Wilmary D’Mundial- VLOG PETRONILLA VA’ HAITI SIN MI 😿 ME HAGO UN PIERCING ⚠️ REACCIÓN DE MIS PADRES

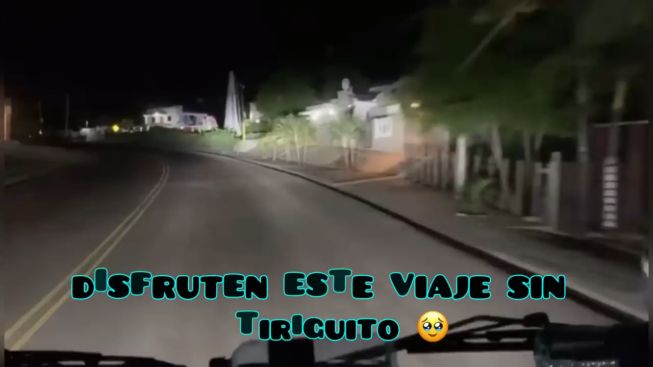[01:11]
Llegamos a Villa Elisa. Miren qué linda.
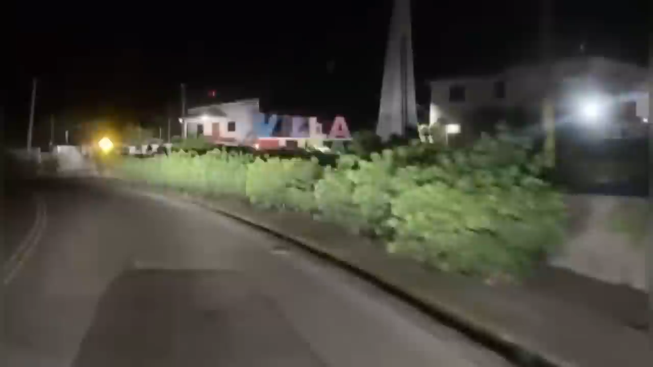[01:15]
2000 years later. Bienvenidos a Guayubín. Miren qué lindo.
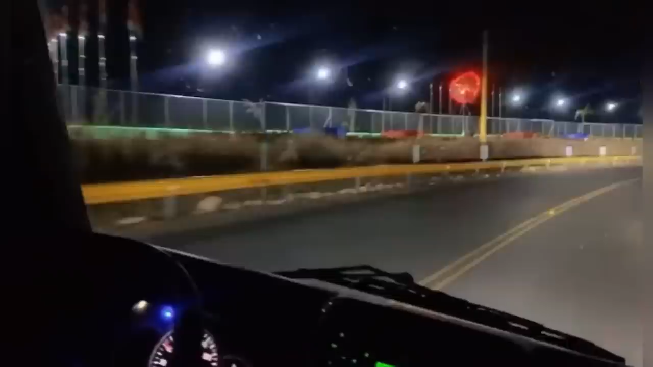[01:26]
Bienvenidos a Villa Vázquez.
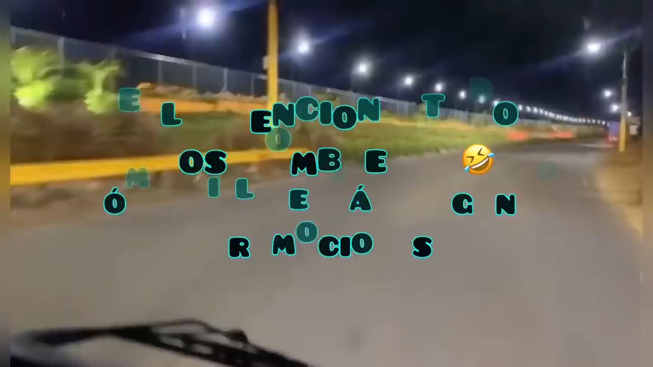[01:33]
Yo sé que ninguno de ustedes han venido, por eso lo estoy trayendo.
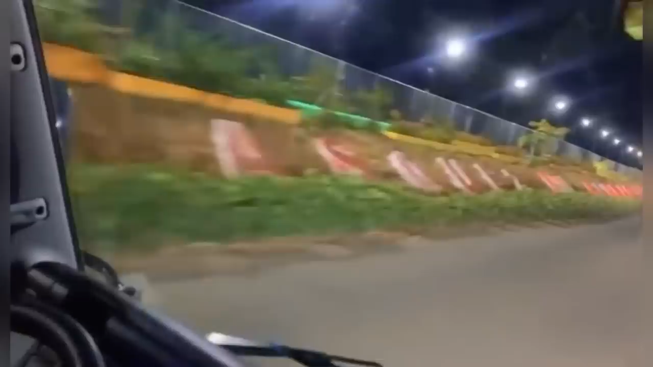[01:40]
Villa Vázquez. Y las Tiri y el Bartolo se quedaron, pero yo estoy aquí por ellos.
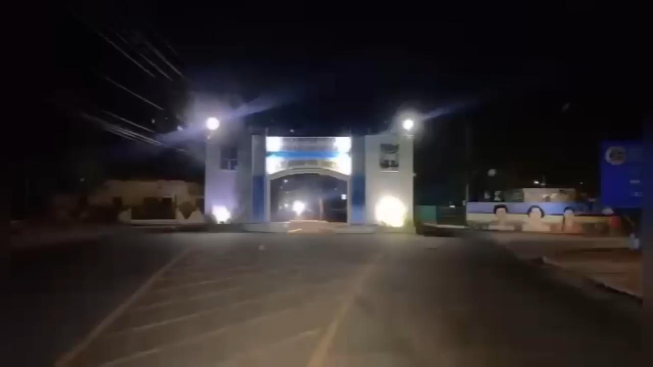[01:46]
Miren qué bello. Villa Vázquez, Ciudad de Dios. Ahí está Sara que nos representa a los dominicanos.
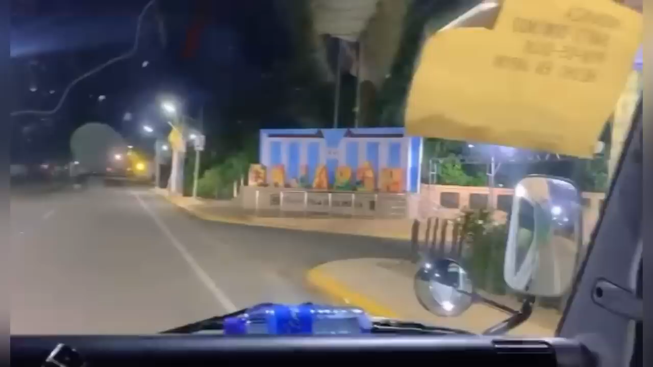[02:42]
Miren qué belleza. Yo estaba loca por llegar aquí para grabar este China. Primera venda jabón.